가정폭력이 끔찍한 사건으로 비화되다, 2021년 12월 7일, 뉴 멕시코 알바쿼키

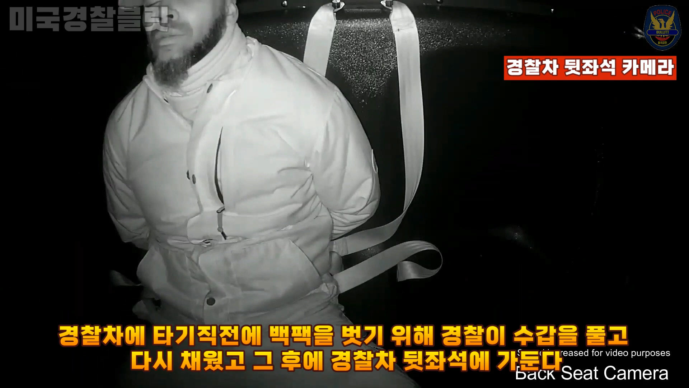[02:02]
where he was able to remove one hand from the cuffs and attempted to flee.